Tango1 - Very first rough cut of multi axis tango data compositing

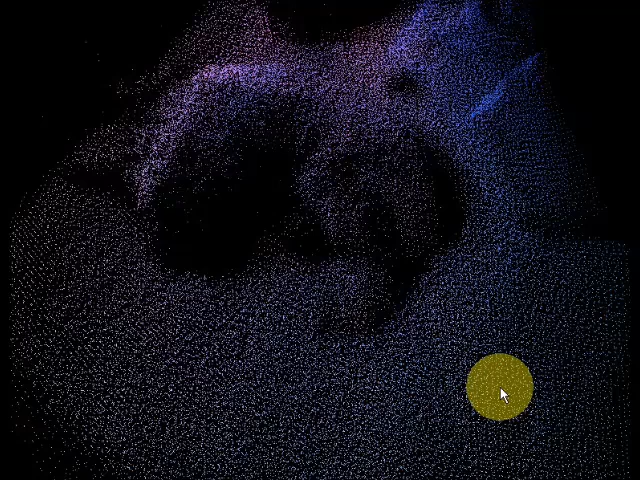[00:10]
Hello there, fellow Tango explorers. This is a quick study in Newfoundland. What you're looking at is a multi-axis Tango scan composited together of my 165-pound Newfoundland sleeping in the kitchen floor.
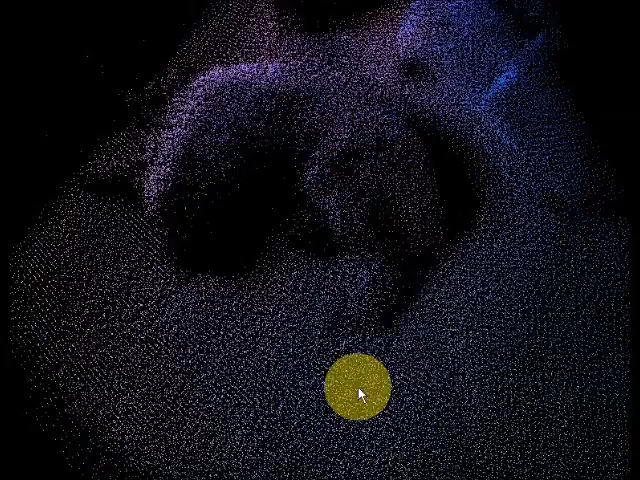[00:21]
If you look, as I orbit it around and move around, you'll see that the multi-axis
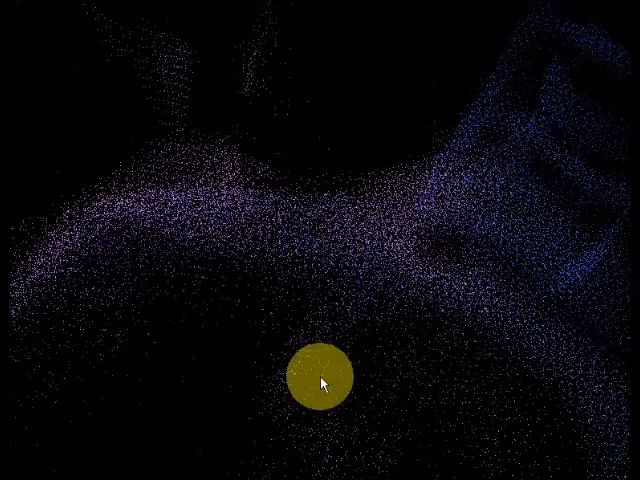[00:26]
information has been used and successfully composited together
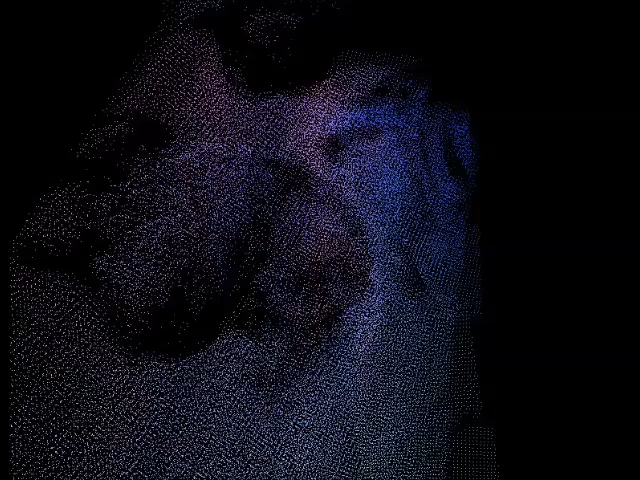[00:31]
to build a three-dimensional point cloud of the dog. Tango is not really well designed for looking at Newfoundlands, however. The reason being that his coat is very,
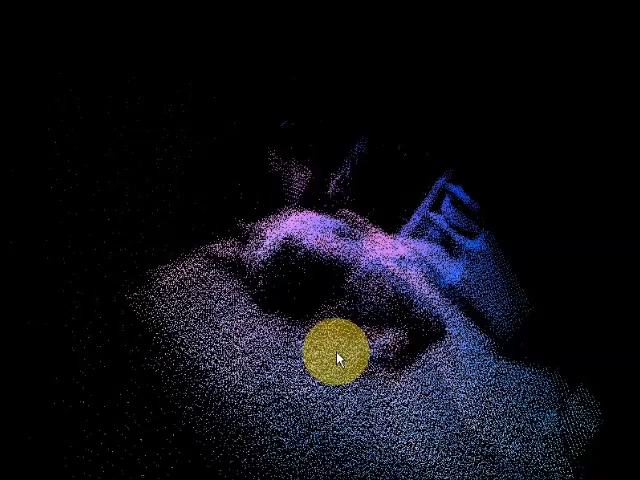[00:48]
very black and glossy, and Tango has a bit of problem seeing him.
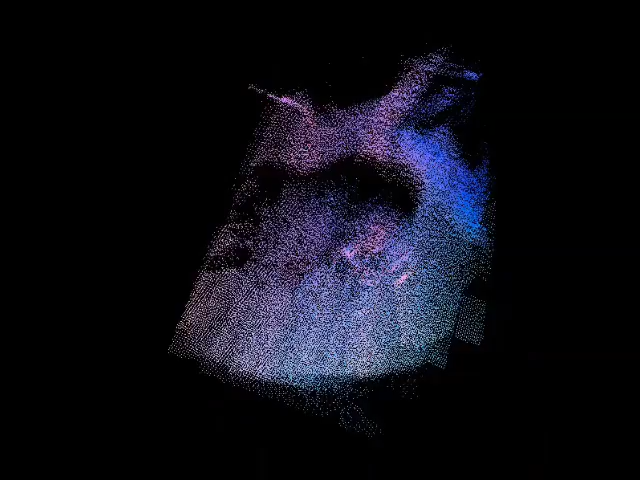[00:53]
But you can see I have successfully assembled a multi-axis point cloud, and I'm well on my way to doing the mapper. Truth be told, I'm dreading the next step, which is trying to figure out how to get the colors out of the images and onto the Tango pixels.